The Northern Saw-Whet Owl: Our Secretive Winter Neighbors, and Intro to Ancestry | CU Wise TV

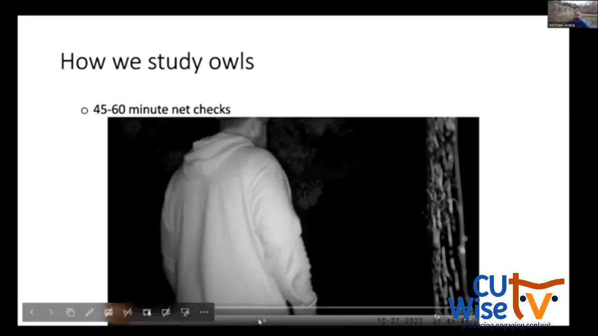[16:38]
So then what we do is we go out and we check the nets. This is my supervisor looking, hearing, saying, is there an owl?
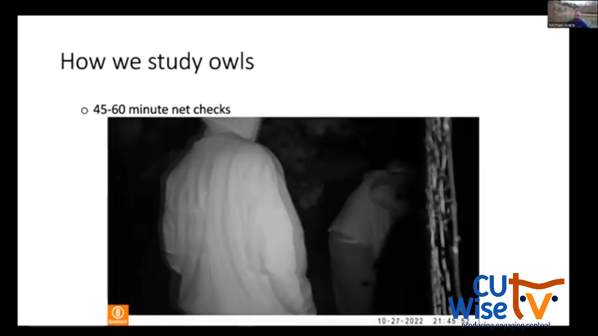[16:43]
Maybe there is. No, there isn't. It's the people walking behind him. It's like a long parade is the students and they say, oh, wait, look, I think there's an owl there.
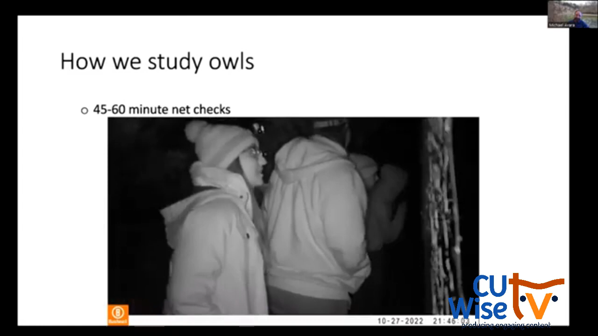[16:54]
Ah, yes. Going under the net. Yep. I'm going to get the owl. Okay.
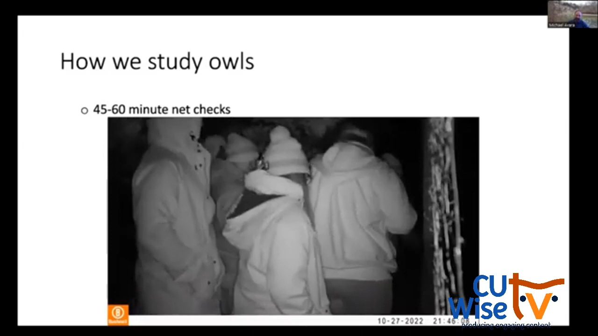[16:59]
So once we catch that owl, there's a number of different things that we'd want to do.